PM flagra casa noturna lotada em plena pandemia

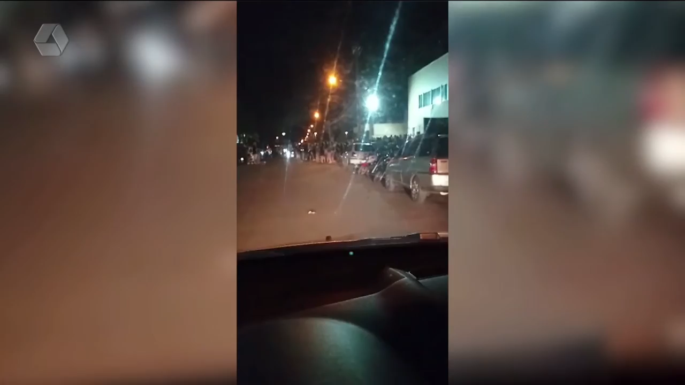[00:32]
Olha aí, gente, olha o que aconteceu. Esse vídeo foi registrado ontem à noite, ali na Capitão Olinto Mancini, né? Perto do Cristo. O que é isso? Olha,